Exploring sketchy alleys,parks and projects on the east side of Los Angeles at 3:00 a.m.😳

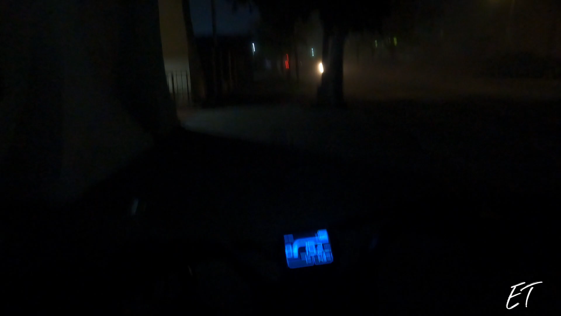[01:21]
That's right. On the east side of Los Angeles man, don't come out here messing around if you don't have to. Now we are on Manchester and San Pedro. And we gonna go down San Pedro bro.
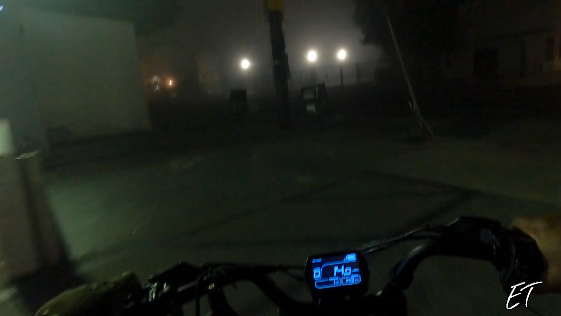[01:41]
This is, we really out here man. We really out here. If something happened to your boy man, well you guys have never seen this video if something did happen to me. So uh, San Pedro and 87 is out here messing around. Let's bomb down this alley real quick. Dark ass alleys. But we out here man. I have very little fear. And uh, not that smart. Where did that car go?
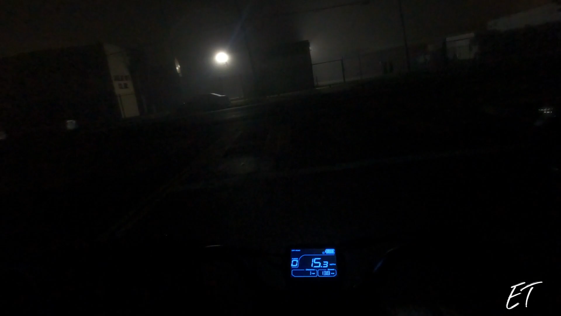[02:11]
He's probably scoping me, stalking me somewhere. Back on Manchester. I smelled a very heavy presence of somebody was sitting in that car right there. So, you know, we don't want to disturb anybody. We on San Pedro street right now. Heading into the mist, the fog, the darkness, and the guns. Let's go.
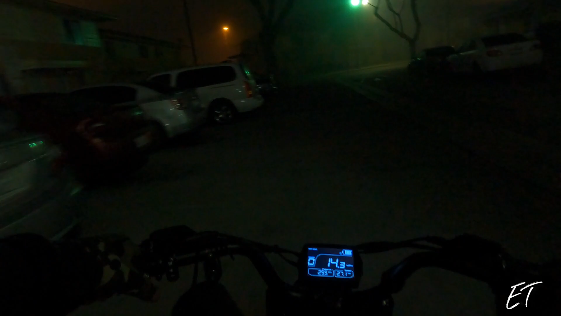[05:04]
I'm looking out for people, not really looking at, uh, looking for potholes and shit.
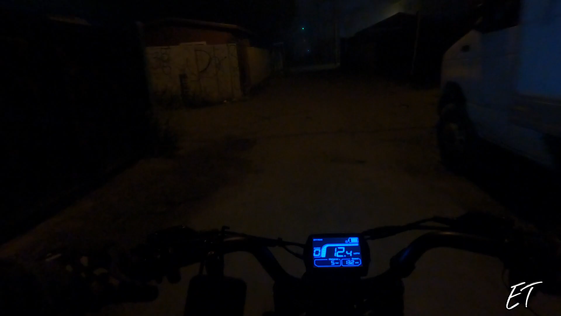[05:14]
Hey, I'm drawing to the lights. Oh, whoa, whoa, this is dirt. Oh, whoa, a bunch of dirt. Yo, I'm getting out of here. All right, you guys, man. Yo, check this out, man. Let's go do it for your boy Elevated, man. We out here in the trenches, trenches on the east side of LA. This ain't even no South Central stuff. This is on the east side of South Central. Way more grimy, way more treacherous, man.